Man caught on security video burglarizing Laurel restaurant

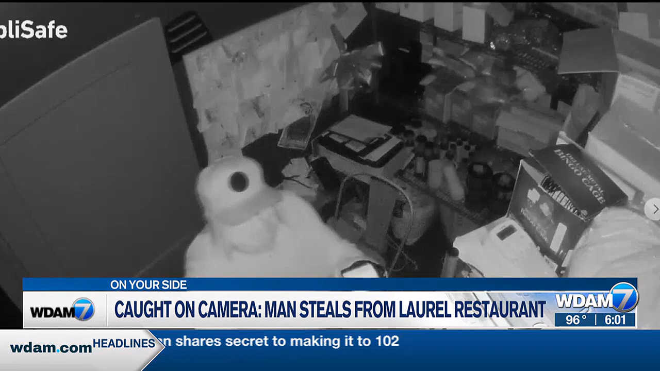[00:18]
In this video, you see a man in a mask probing around a restaurant, picking up a safe and walking out the back door.